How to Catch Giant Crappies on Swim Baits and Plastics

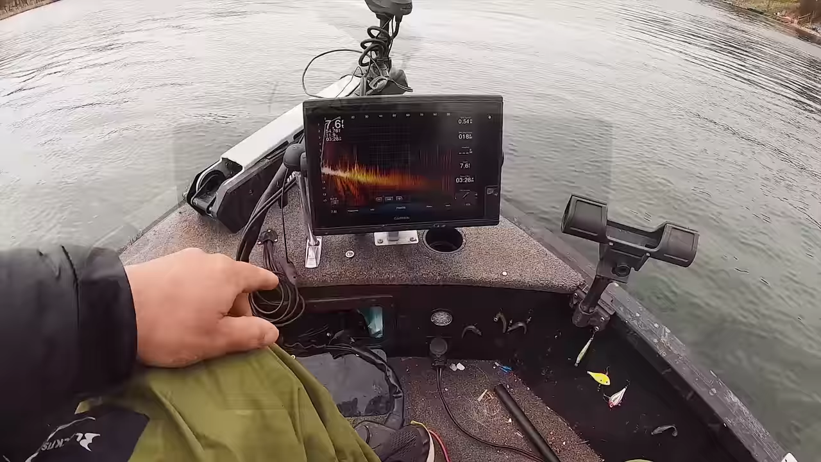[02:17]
yeah look look these if these are pan fish right here it looks like a whole school
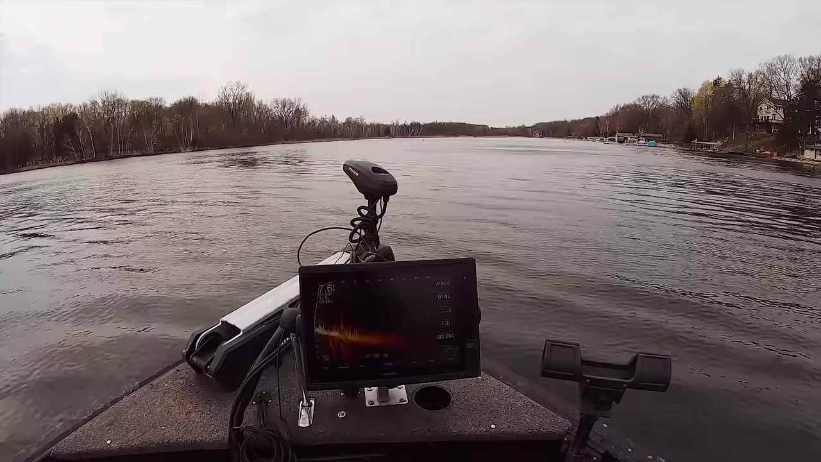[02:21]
come here Cody look see them all right out here down six feet yep like they'll suspend it yep right out that way I mean it looks like it right don't those look like fish it does so what we'll do is we'll go on this side and just kind of cast that's 40 50 feet I mean myself just looks like a lot yeah great right in front of you those are all pan fish I've got all right so
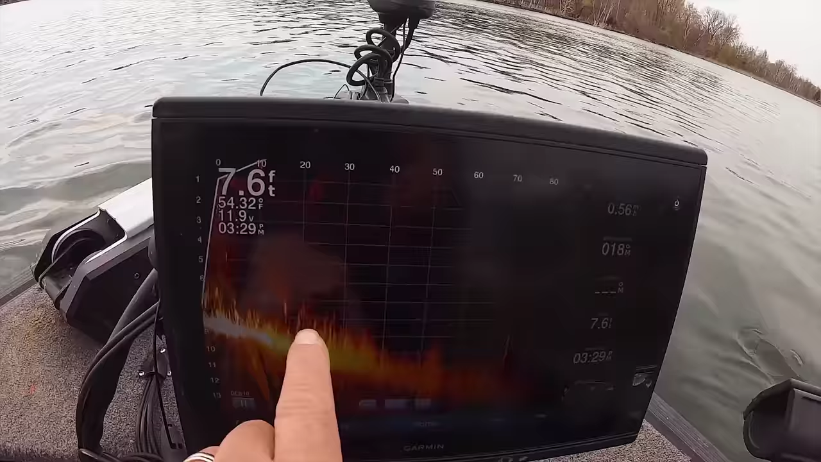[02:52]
On screen: depth 7.6 ft, water 54.32°F
you see the weeds here guys and I'll watch as I spin the head of the the bow mount see those fish that are suspended right
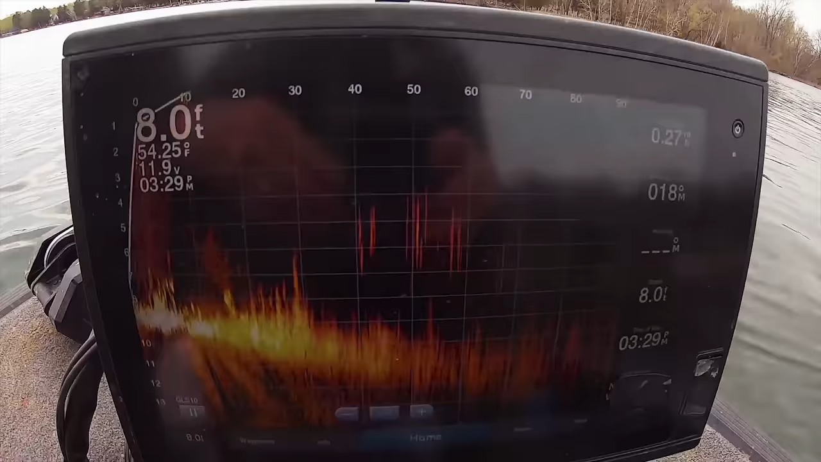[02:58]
On screen: depth 8.0 ft, water 54.25°F
there those are either crappies right there they're down four to five feet right
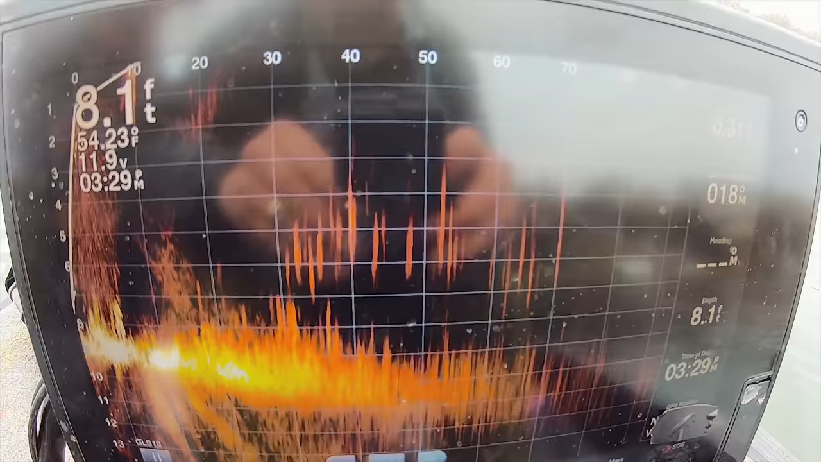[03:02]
On screen: depth 8.1 ft, water 54.23°F
there all the way out here 40 feet so I'll hit spot lock right now get set up and we'll start
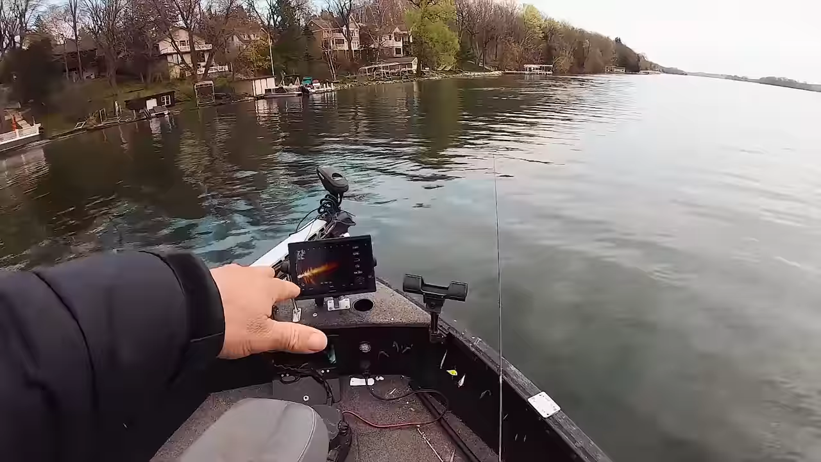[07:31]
scope pointed up front so I can't really see where the fish are at when we see them back here
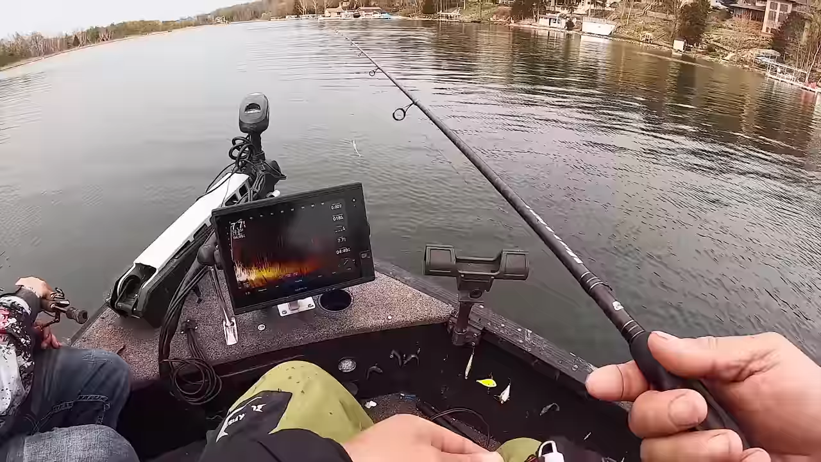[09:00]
this sort of technology is going to change the game it already has changed the game of pan fishing and I don't know I just feel like the regulations have to go
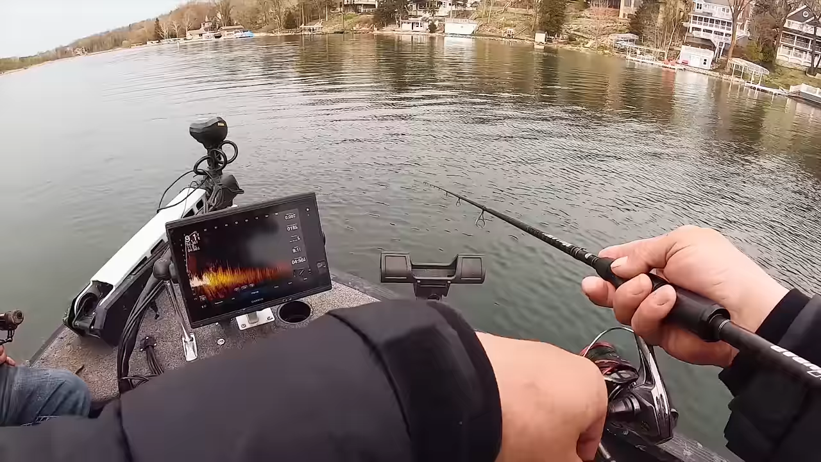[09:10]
along with it you know it'd be nice to see our dnr on some of these lakes take the pan fish down to to 10 you know just because we're talking about it like it's so easy for us to get on these fish and for anyone else to get on them I can see the schools and you cast to them and you can decimate them real quick so the dnr doesn't do something to kind of keep up with technology we're all going to be talking about yeah remember how good the fishing used to be 10 years ago 20 years ago you know stuff like that there he is another decent one
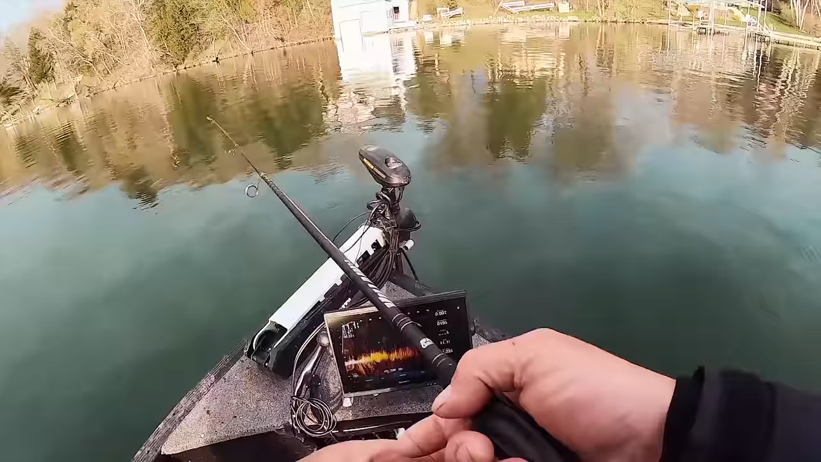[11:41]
try to find the school locate the school of them cast into them let it sink a little bit here comes one right now
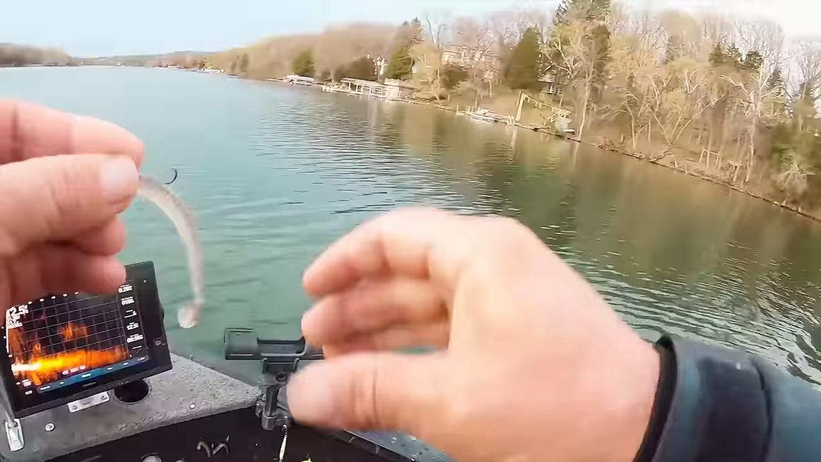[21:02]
he's on all right Cody's got another biggin that's what I'm talking about casting up big crappies